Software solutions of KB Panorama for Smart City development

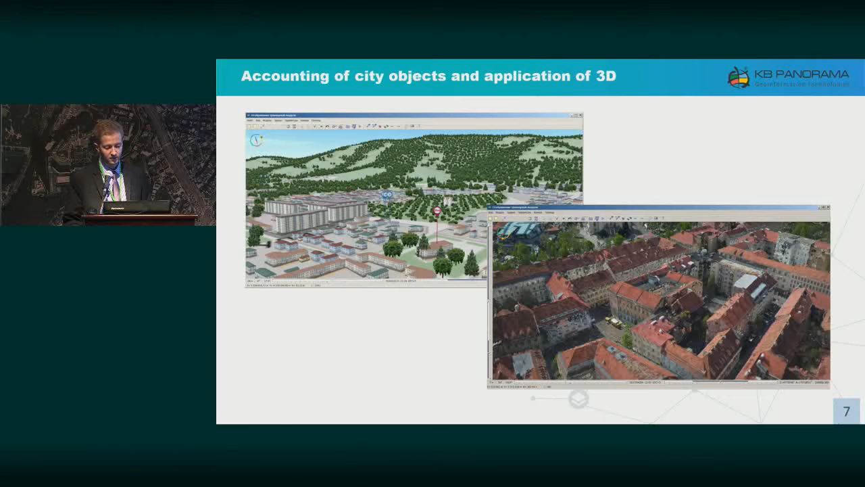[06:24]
To this end, we offer a digital model in the form of three maps. 3D is particularly useful for targeting communications.